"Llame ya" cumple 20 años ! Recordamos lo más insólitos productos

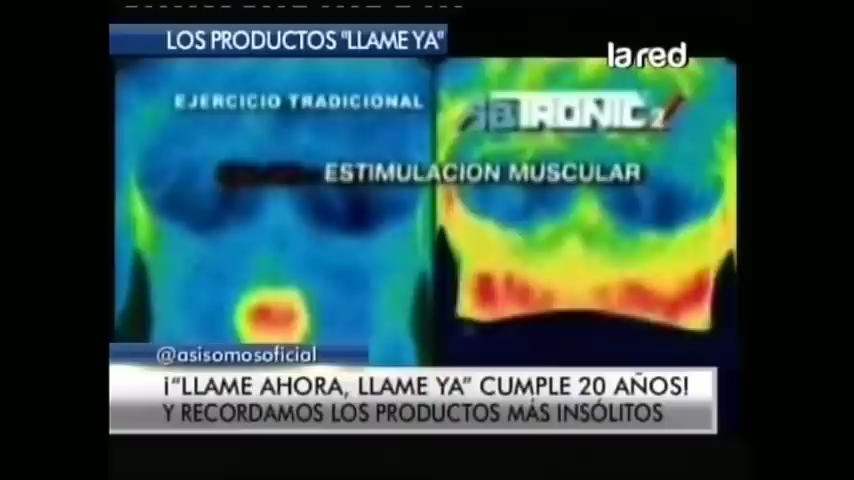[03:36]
La imagen termográfica prueba que el Abtronic en verdad genera estimulación muscular superior en comparación con el ejercicio tradicional.